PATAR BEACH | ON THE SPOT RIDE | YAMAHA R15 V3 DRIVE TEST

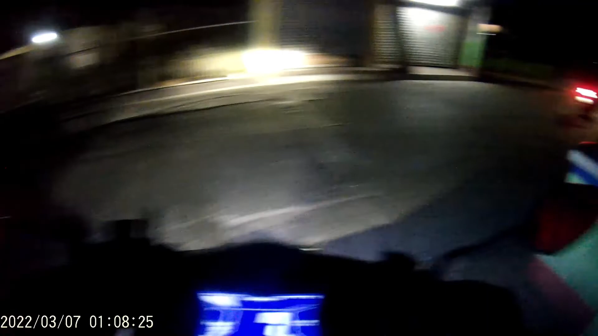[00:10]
Si Manager Romeo na naka Honda PCX150. At si RJ na may-ari nitong Yamaha Aerox na gamit ko ngayon.
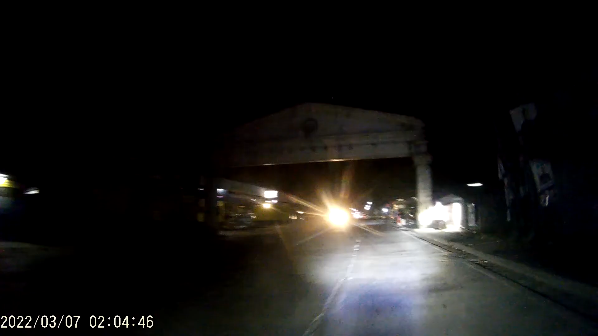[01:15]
Pagkatapos namin sa mga lubak ng Bulacan, sa Pampanga naman ngayon. Touchdown!
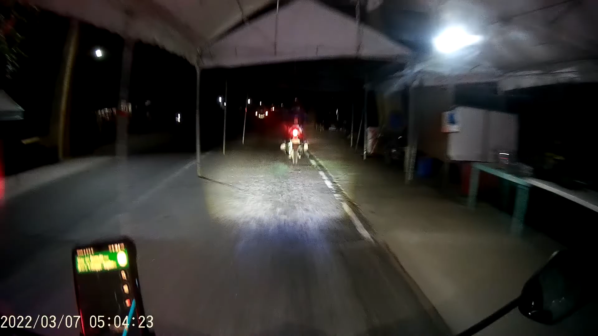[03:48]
May mga nakapwestong pulis pero hindi naman sila namamara. Maluwag at malinis na naman ang daan kaya chill ride ulit!